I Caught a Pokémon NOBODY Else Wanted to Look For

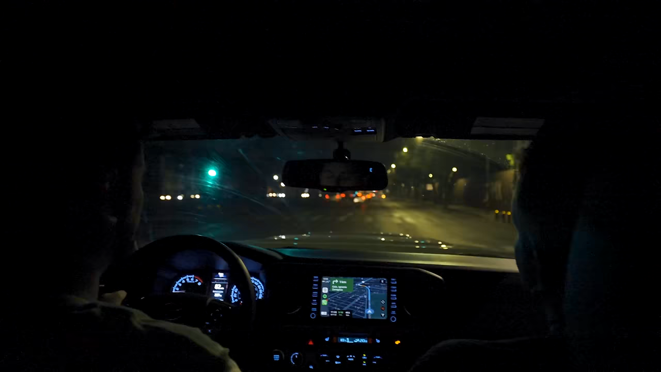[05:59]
We woke up before the sunrise to start a 6-hour drive to the south of Mexico, trying to beat the morning traffic.